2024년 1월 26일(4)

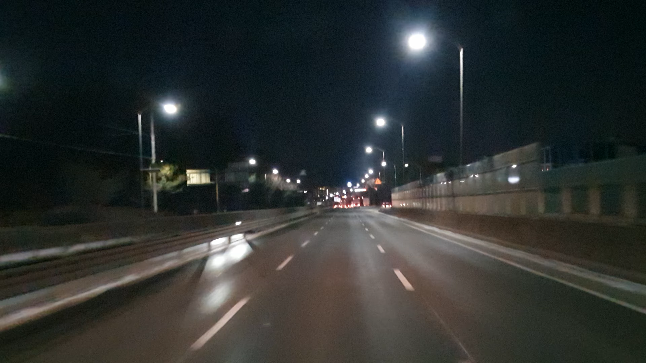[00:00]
아...모란시장이네. 그렇지. 야 벌써 모란시장이네. 오늘 장날이었나? 혓설시 땅 70km 과속 단속허는 디오다. 개고기 파는 듯. 다 없어졌지 이제. 약 600m 앞 송남아이씨에서 구리 송파 방면 오른쪽 고속도로를 지급하세요.
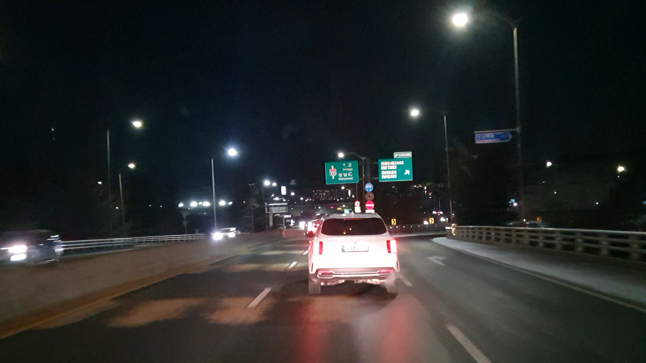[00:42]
약 300m 앞 송남아이씨에서 구리 송파 방면 오른쪽 고속도로를 지급하세요. 야 이 시간에 막 송파에 있고 내가 지금 미쳤지 내가. 성남아이씨 사무실 들어가지 방위도. 아까는 물리센터에 있었던거 물리창구에 있었던거고. 헛솔솔솔갑서. 옆 대리인.